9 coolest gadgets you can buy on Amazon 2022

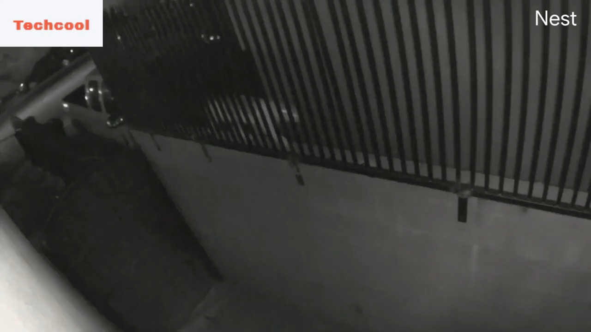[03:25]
You'll get 30 days of events playback on all your Nest Cams and displays, now say there's a storm and the power and Wi-Fi go out,